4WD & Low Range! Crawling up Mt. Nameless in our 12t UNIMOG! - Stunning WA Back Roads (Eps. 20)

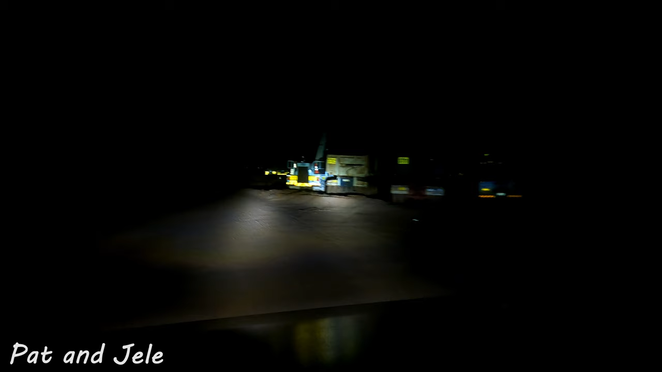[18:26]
As you can see, but we're at the waterfill point at Tom Price, and there is a mining truck on display, so you can have a look.